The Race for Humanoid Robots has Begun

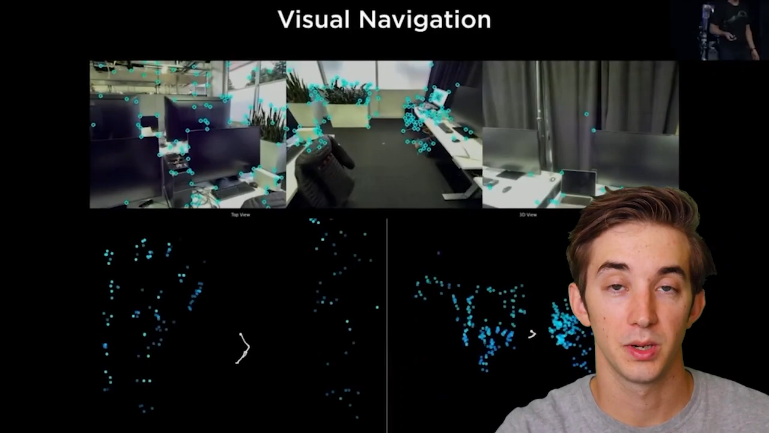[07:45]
put it in the robot and it can do the exact same thing the robot can walk through a room and pinpoint
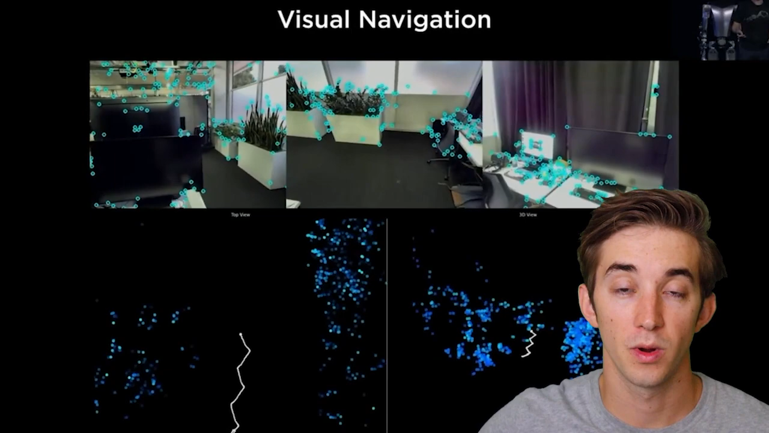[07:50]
where things are and remember its location it can identify objects through the mass video labeling that tesla has been doing for years with their cars a tesla car can identify the